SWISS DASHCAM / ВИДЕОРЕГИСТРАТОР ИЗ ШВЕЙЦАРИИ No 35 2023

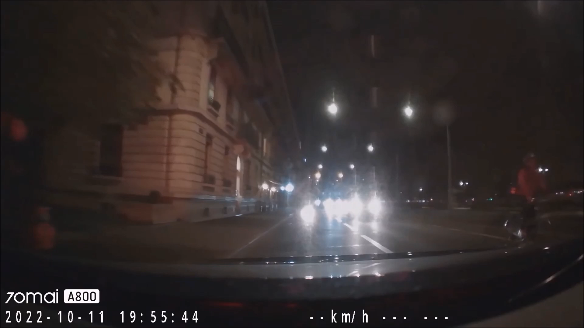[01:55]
C'est rouge de Dieu! Putain. На красный, сука, пролетел мотик. Ой-ой-ой-ой-ой-ой-ой.